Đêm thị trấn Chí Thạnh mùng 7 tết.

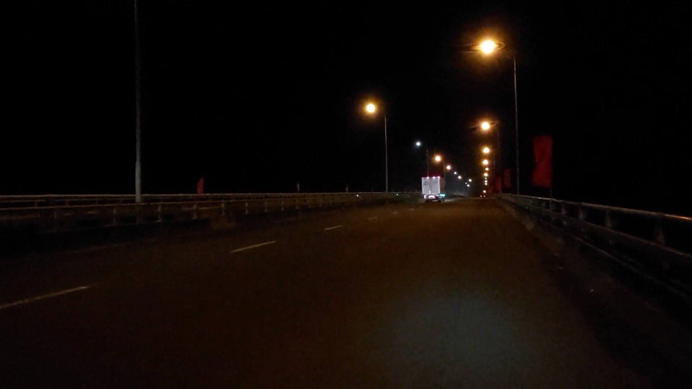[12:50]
cậu này thì nó bắt qua cái con sông này là con sông là sông của đầm Âu Loan này nào trong này